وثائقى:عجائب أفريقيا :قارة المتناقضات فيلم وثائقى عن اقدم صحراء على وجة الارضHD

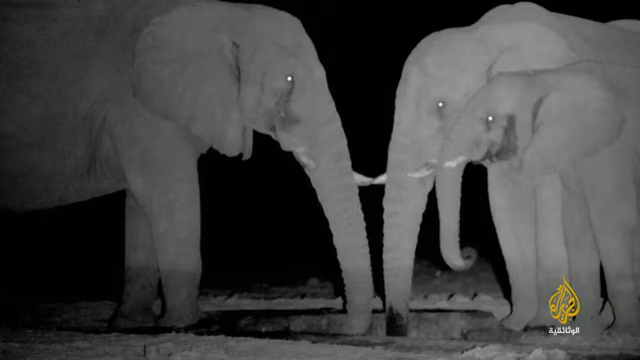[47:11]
في ظلام أفريقيا تدخل كائنات أخرى إلى الساحة تصطاد الخفافيش الحشرات بجانب المياه مستخدمة تحديد الموقع بصدى الصوت الذي ترسله بسهولة حول الفيلة
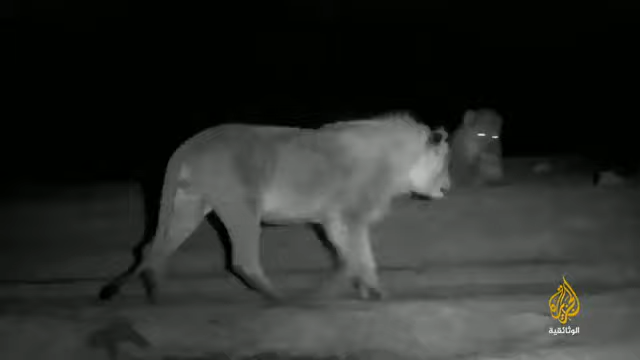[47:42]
ولا تزال الأسود يقضى متجولة حول حوض بركة المياه وكان الوقت لا يزال نهارا لا يستطيع الفيل الكبير رؤية الأسود إنه يشعر بوجودها فقط لكن بإمكان الأسود رؤية الفيلة إذ تحظى بالرؤية الليلية بفضل الطبقة عالية الانعكاس من النسيج خلف شبكية العين التي تضخم الضوء الخافت
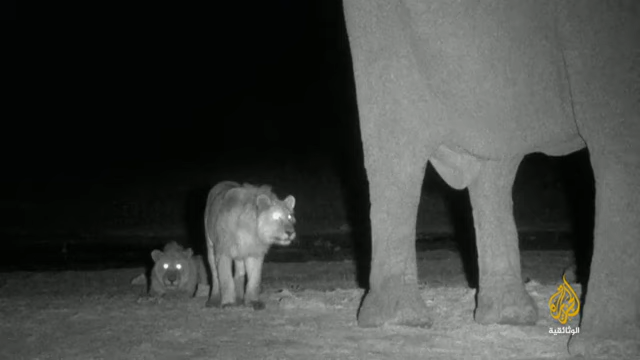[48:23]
قد ينوم هذا الذكر الصغير مغناطسيا بالذيل المتأرجح ليس هذا مكانا للسحر
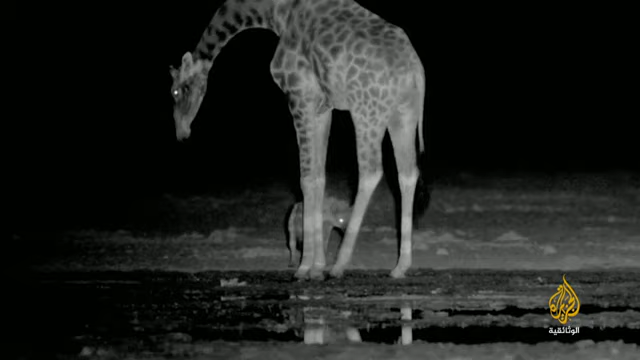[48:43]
الليل في إفريقيا عالم خاص بقواعده وأخطاره ولاعبيه يشع القمر فوق صحراء ناميب هذه ليست ليلة عادية زاخرة بالنجوم